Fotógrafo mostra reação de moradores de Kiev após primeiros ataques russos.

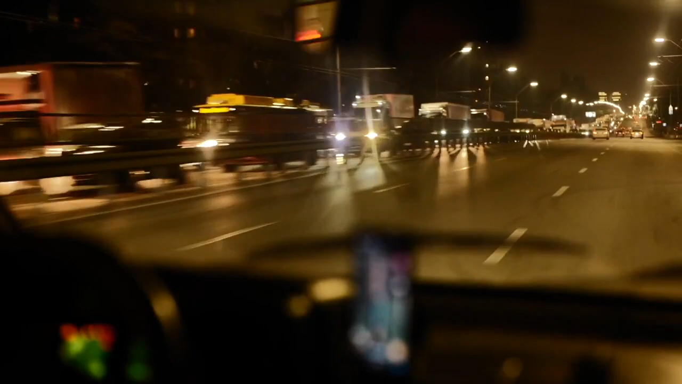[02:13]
No retorno para o centro, o congestionamento na pista da esquerda segura quem teve pressa para deixar Kiev. A guerra tem menos de 24 horas e a capital anoitece sem vida em suas principais avenidas.